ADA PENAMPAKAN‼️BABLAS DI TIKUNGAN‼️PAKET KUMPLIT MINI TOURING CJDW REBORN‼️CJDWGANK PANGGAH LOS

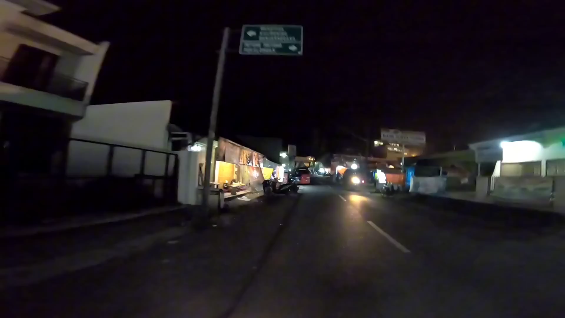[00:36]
Mana ini? Belok kiri ya depan ya. Ini udah di Pasar Mbator ya.
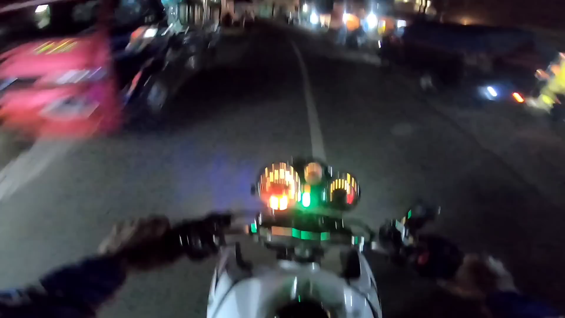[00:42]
Dulu kayaknya juga saya ada pernah ke sini ya. Pas jemput Ibu Negara ini.
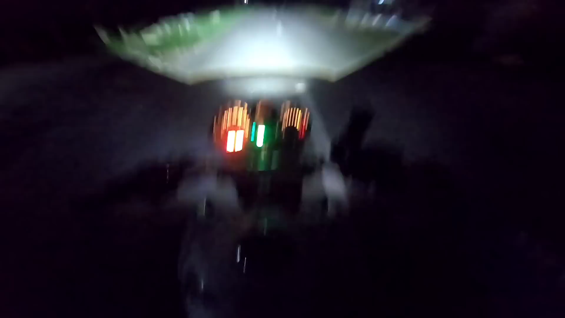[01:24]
Ya sambil uji nyali bos ya, uji nyali. Sale untuk beberapa spot jalan nanti di depan itu basicnya apa ya jenenge? Bukan hutan sih, tapi tempatnya itu jalan tengah-tengah pinesan itu sepi nanti di depan bos ya. Ya mudah-mudahan tidak ada hal yang aneh-aneh ya. Mudah-mudahan tidak ada hal yang aneh-aneh bolo ya.
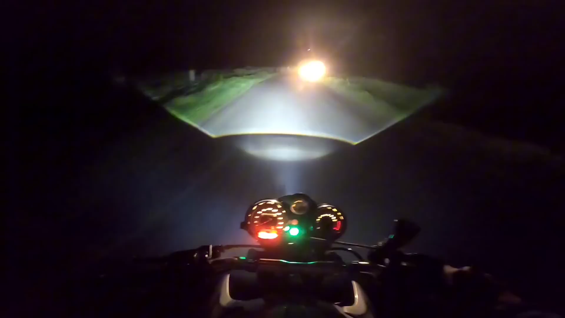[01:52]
Karpe yo. Mangkat mulai selamat wis tenang aja. Sangu lampu bilet ra bakal gilo wengi cuk. Oh, keton kabeh, keton sak medi-medine yo. Tapi mudah-mudahan yo ora ono medine cuk. Aja ngasi yo. Amit-amit aja ngasi. Aja ngasi petukan medi bolo. Wis tenang saja. Di sini lampu support full yo. Ya, walaupun di sekeliling saya ini mungkin enggak kelihatan apa-apa ya.
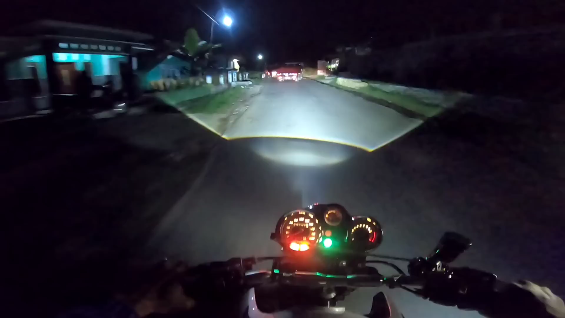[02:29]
Ini sambil ngetes pencahayaan bilet. Ngetes lampu ya. Tujuan saya beli lampu ya kayak gini untuk bepergian malam ya.
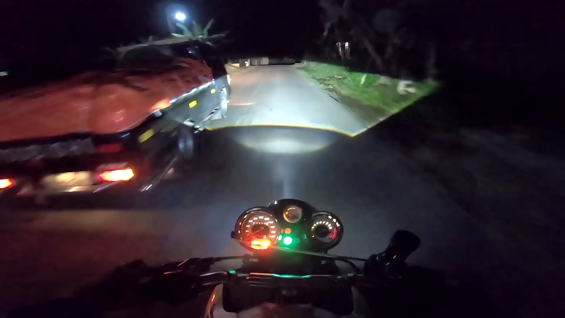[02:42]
Ada kegunaannya tersendiri biar ketika melewati tempat-tempat yang kayak gini yo. Ini sebenarnya sih jalannya tidak terlalu sepi, cuma nek lagi ramenangi barengan dari atas atau dari bawah itu ya kita benar-benar sendirian melewati jalan ini bos. Kabute yo. Batur terus abis batur apa ya lupa saya.
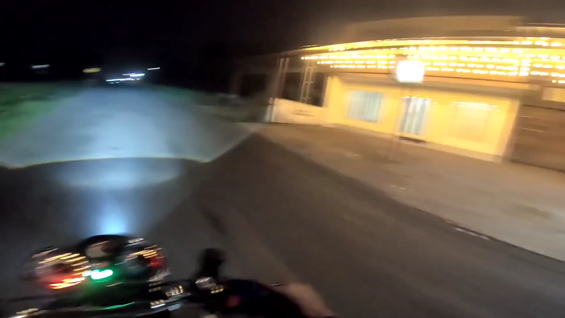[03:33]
Luar biasa jelek yo. Dari atas, dari kejauhan itu tampak alus. Cuma ketika kalian melaluinya yo, ya berginjal kayak gini, nggak rata. Silo cok matane me padang-padangan lopi ya lampu nih.
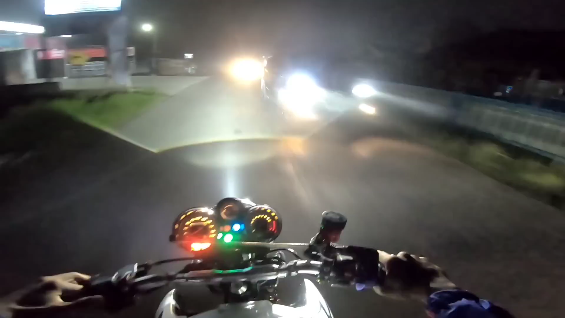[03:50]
Lampu dim dipanjer terus di mana nih? Ya ini kabutnya. Oke, bilet ngatasi bos, tembus yo. Ini kegunaannya lampu bilet. Ya mumpung lagi sendirian, kita panjer aja lampu dimnya biar depannya tuh kelihatan bos. Ini jarak pandang kira-kira cuman 10 sampai 20 meter ini bos. Kabutnya luar biasa yo.
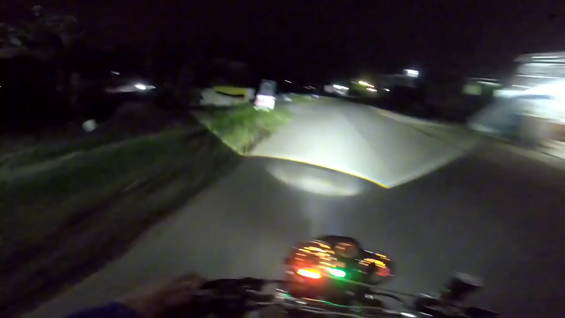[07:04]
Lumayan adem, ini ada pelang lagi ini. Soalnya nek malam saya di sini buta map, bos. Mana ini ya? Pekalongan, Banjarnegara. Oh, Banjarnegara kiri. Sese, ngawes. Neng kini rodo rame. Tak berhenti di sini dulu aja. Sambil upload yo. Staman dak kene sik.
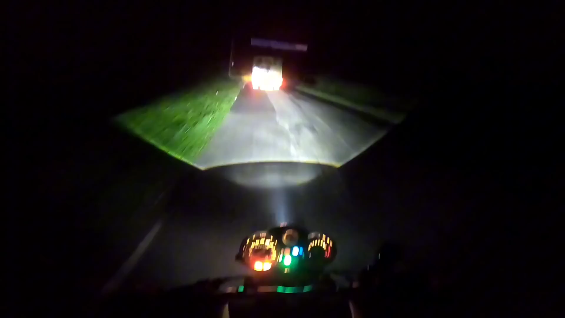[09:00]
Ya ini udah sampai Karangkobar ini kayaknya ya. Udah sampai di Karangkobar, boleh. Ya kabutnya masih tebel. Adem pol, bos. Nah kan petang pol rano apa-apa, cok. Raketa apa-apa rano lampu jalan belas sih lo, cok. Ya untuk posisinya ini jamnya masih jam 7 ya. Masih jam 7. Jadi ya saya masih berani.
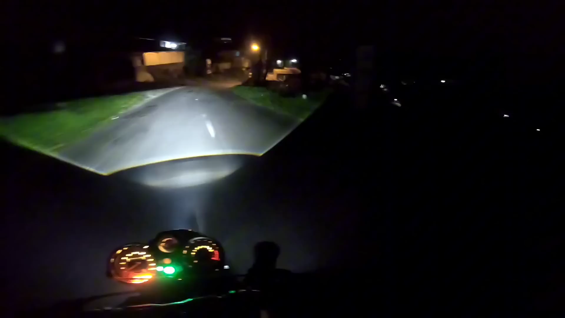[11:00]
Oke, ini udah sampai di Karangkobar.
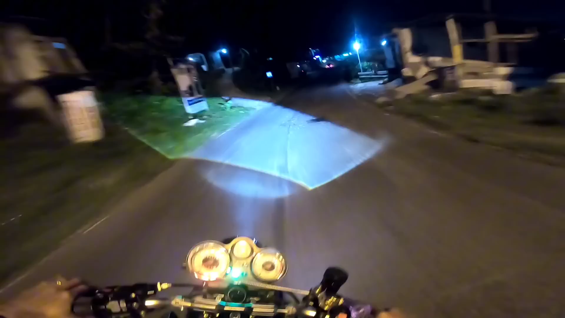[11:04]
Kalau nggak salah sih ini Karangkobar, kalau nggak salah yo.
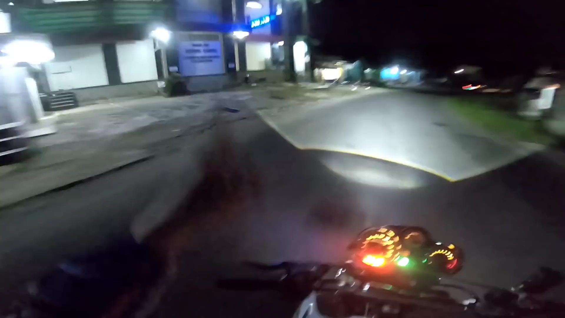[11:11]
Oh ya betul, Karangkobar itu masjidnya, masjid Karangkobar.
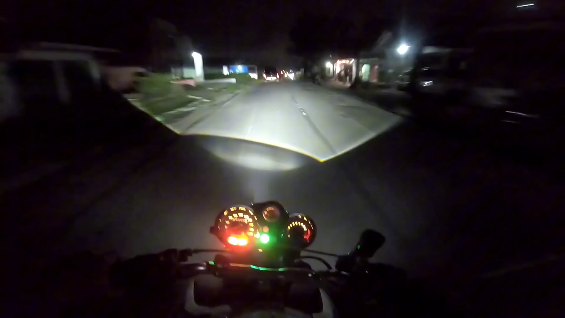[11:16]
Matane rombongan herek hilang cok. Jelas raket sendal lah yo. Soalnya numpak motore banter-banter tenan mau cok. Tak kira mbok mau bareng yo, jadi saya nggak sendirian nemenai gini. Malah tak kejar hilang, nggak kecendak ya bos. Belokannya mana ya? Ini nggak belok ding, ini tinggal lurus toh kayak Banjarnegara, tinggal lurus aja. Ini pasar Karangkobar.
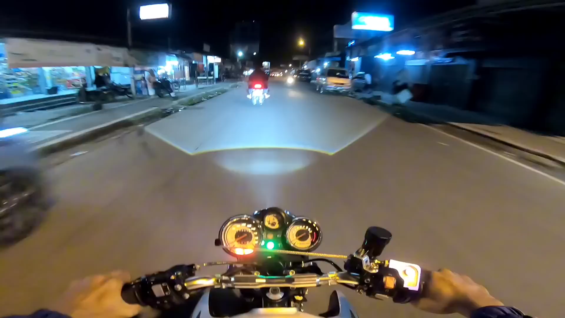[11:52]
Oke. Perjalanan masih 1 jam lagi nek sampai di rumah saya yo. Karangkobar kelompok yo, 1 jam, 1 jaman lah.
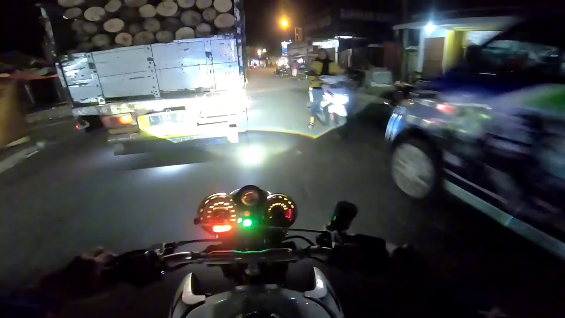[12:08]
Nek pagi sampai sore sini overburden bos yo, asini nggak boleh. Tapi overburdennya dari sana atau dari sini kurang paham. Ayo gue. Rating ning ora belok lho cuk, matane karepe piye cuk? Pak rating.
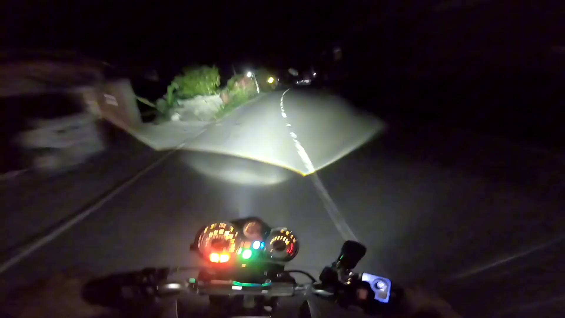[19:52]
Juga pemukiman di sini yo, nek abis maghrib orangnya udah masuk rumah semua nih. Astagfirullah. Harus masang lampu dim terus sih. Jalannya enggak kelihatan, Bos.